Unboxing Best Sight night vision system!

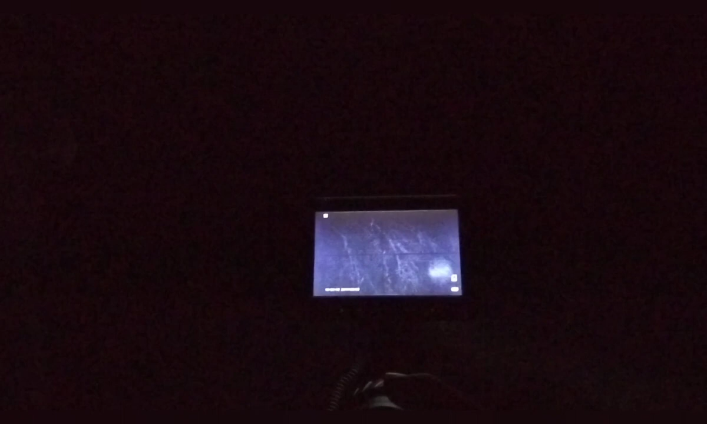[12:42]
that's because we got that your other torch is brighter than this one
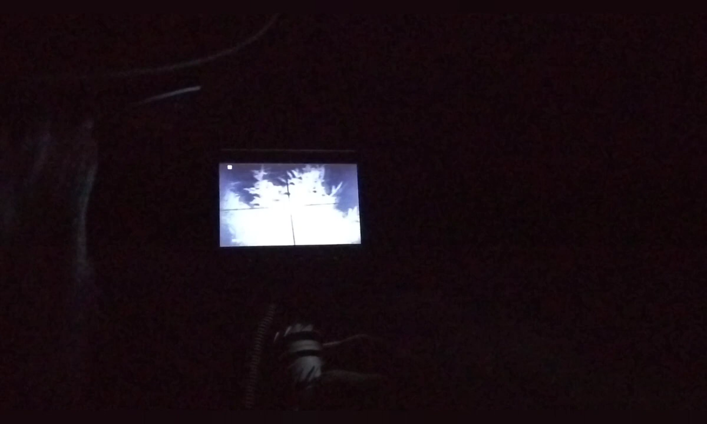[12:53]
that is the other torch oh that's my good torch okay well i can't tell what i'm looking at and i got this thing crooked as hell again
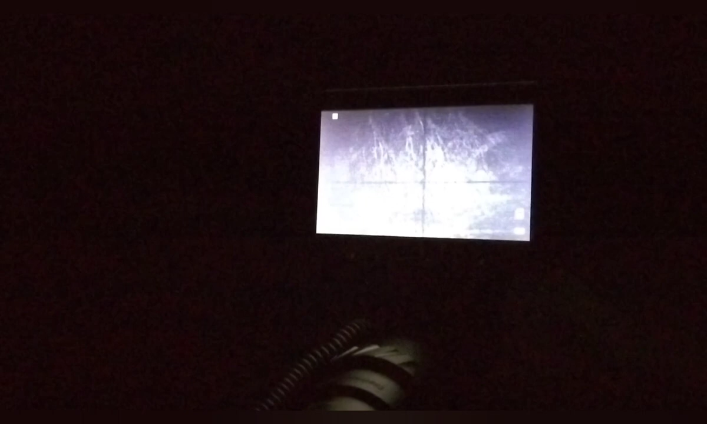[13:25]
go to your right go to the right go down go down
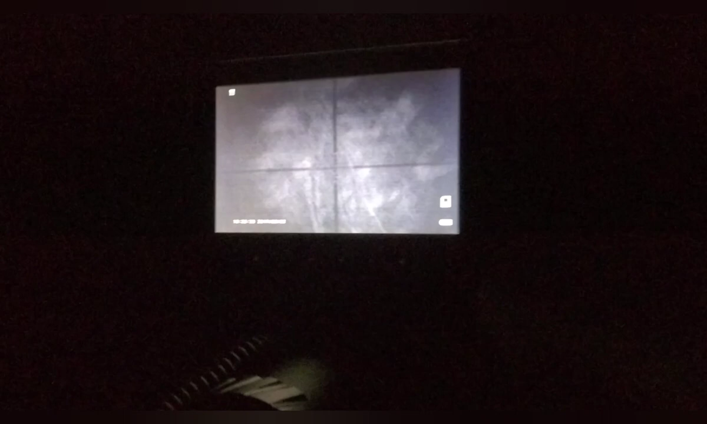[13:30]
down down down there's the what is that sideways
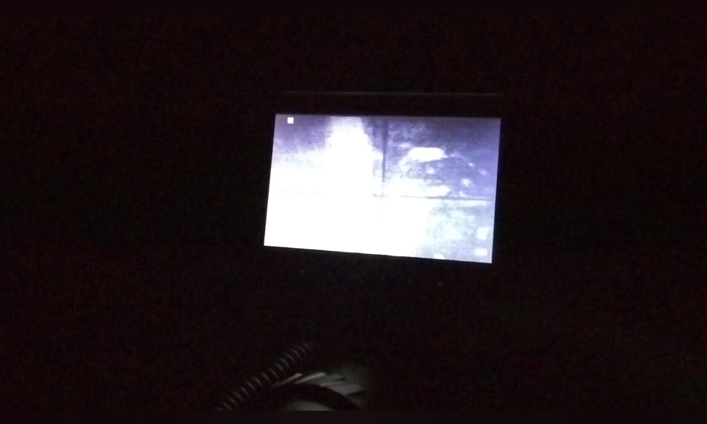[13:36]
that's the that's my gong but it's sideways all right so
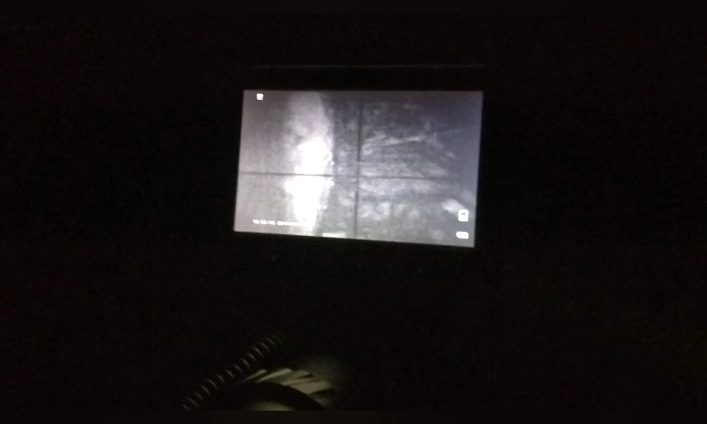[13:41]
this has got to be the camera's sideways yeah so it's got to be that's why you didn't recognize nothing
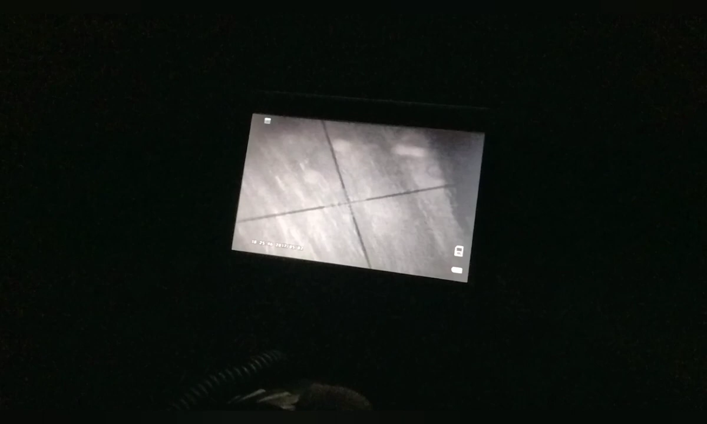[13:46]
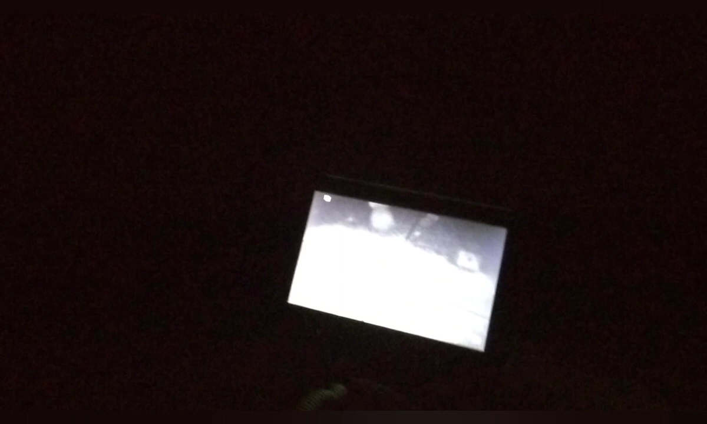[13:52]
there we go there we go now it's coming too he's getting there there we go
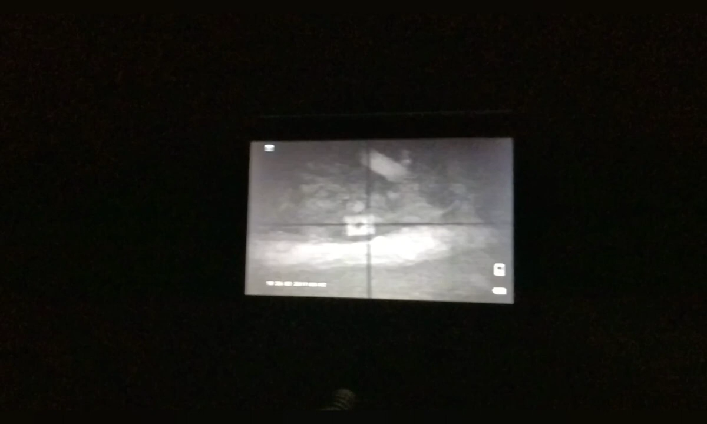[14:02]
oh yeah now it looks a little better there you go all right so that's the gong at 50 yards 40 40 yards
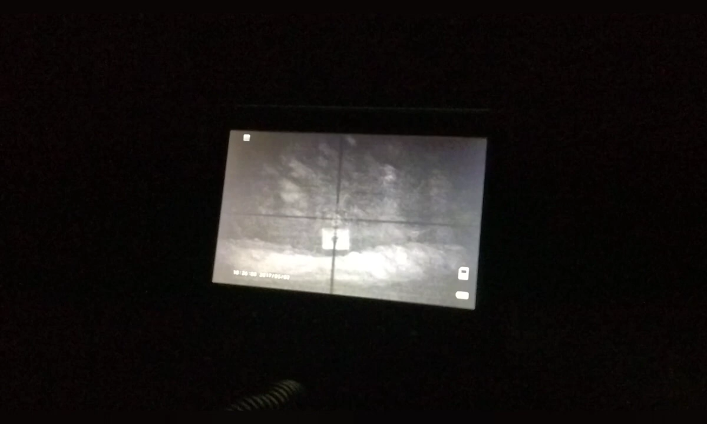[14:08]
so let's look down the woods the
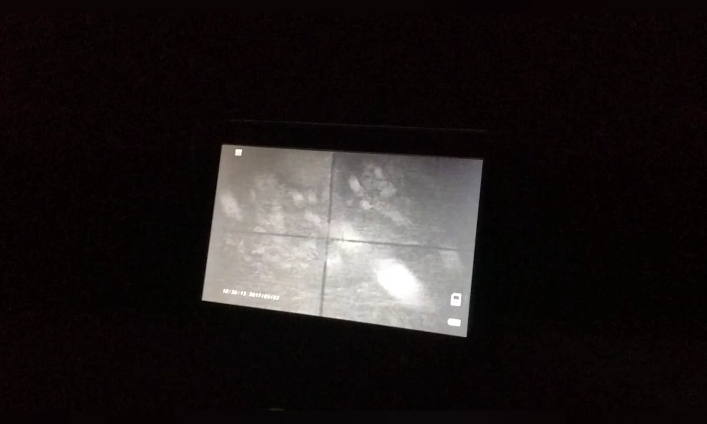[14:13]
snow's not helping all right there's there's the tree yeah with the tire okay